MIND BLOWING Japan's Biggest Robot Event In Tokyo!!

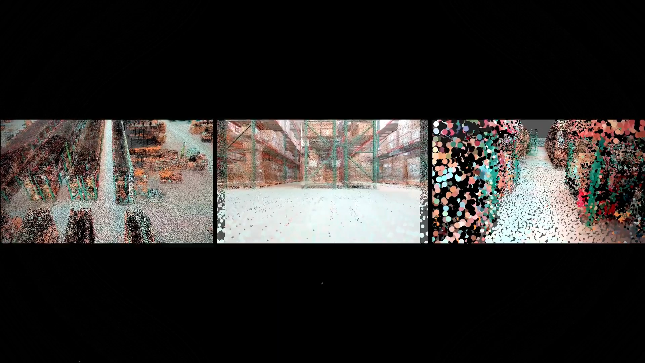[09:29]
The key goal is to produce precise and top-notch synthetic data for training robots. What's fascinating is that it goes beyond mere simulation.
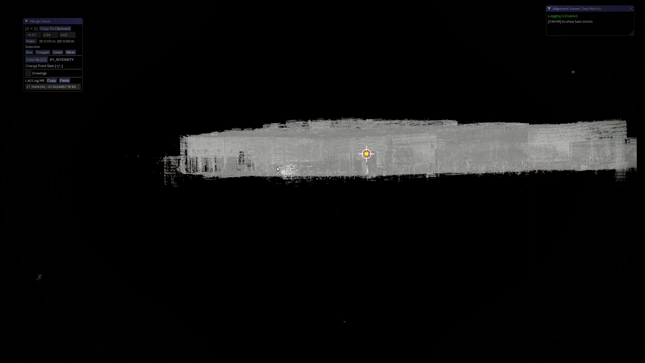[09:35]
It crafts a lifelike environment to train robots effectively.
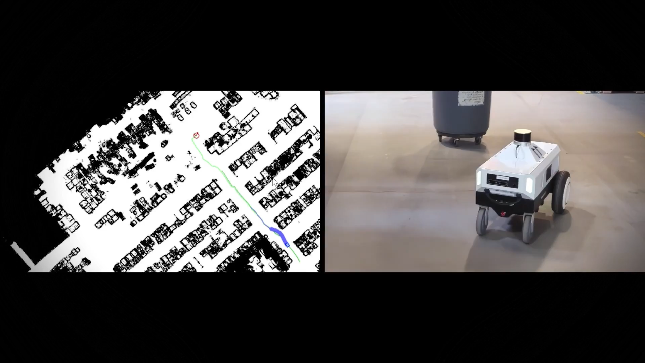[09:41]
This breakthrough enables manufacturing companies to get their robots to market faster. Within the simulator,
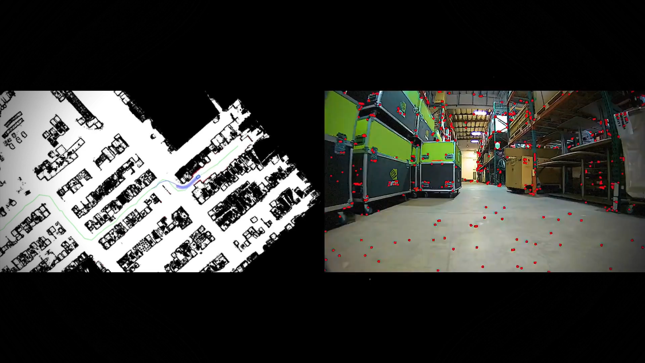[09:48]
developers have the creative freedom to tailor routes, refine obstacle-avoidance algorithms, and orchestrate multi-robot teamwork.